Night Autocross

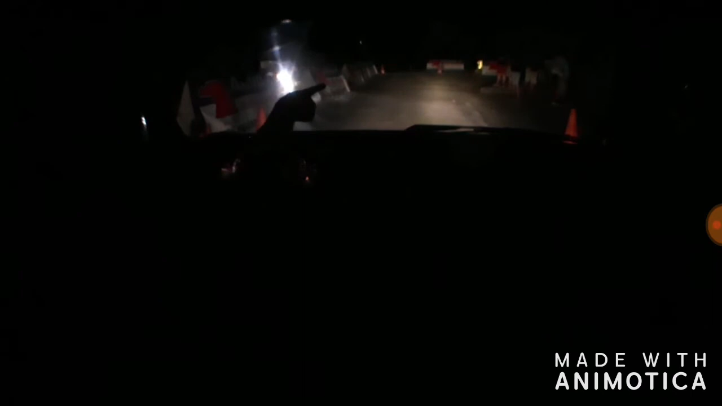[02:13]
Sabi ito sa nakapila, patay ng ilaw kasi nakakasilaw doon. Meron yung mga nakikita ko kapila dito. Oh, bro. Papatay ng high beam. Okay, game. Second run. Sarap na itong straight na ito. Ito. Boom. Segunda. Pressure. Sarap patawin po.